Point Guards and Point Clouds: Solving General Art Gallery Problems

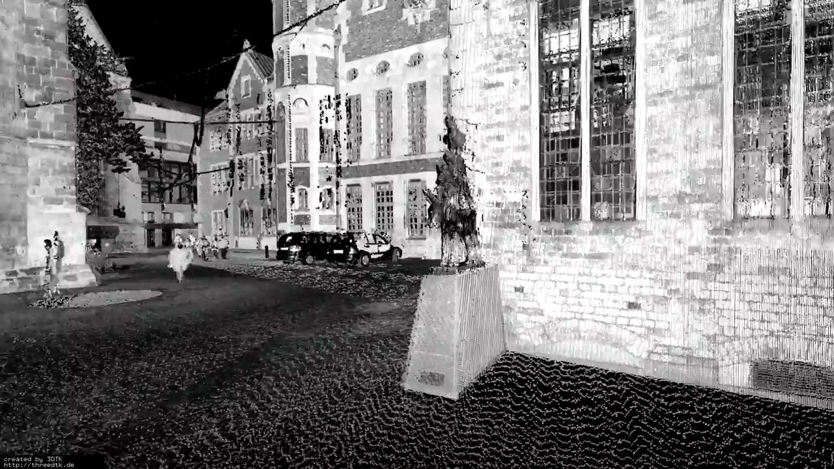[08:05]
One of the scan positions turns out to be right next to a well-known landmark of Bremen.
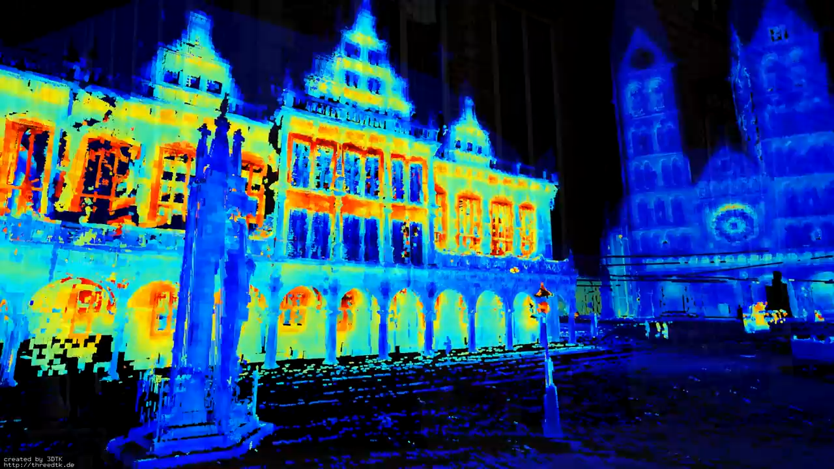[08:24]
If we register a thermal camera with the point cloud, we can even obtain a detailed three-dimensional energy map.